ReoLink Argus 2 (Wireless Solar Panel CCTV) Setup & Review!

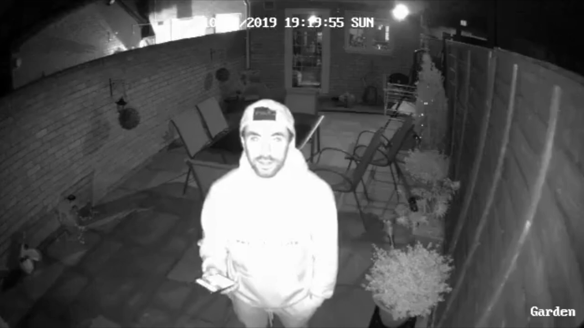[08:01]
so what's up guys this is the nighttime version so as you can see night vision is on and i'm going to give you a sample clip hopefully you can hear my audio coming up quite well it's a little bit noisy because there's a lot of fireworks happening right now so can you see me clearly can you make out my face just to have a sample idea of what it looks like in very dark almost pitch black conditions here i've now switched on the 1080p so is the quality a lot better can you tell the difference so i'm going to move around a little bit just to show you guys how it looks with the uh buffering and the quality of the video in terms of like actual movements in the garden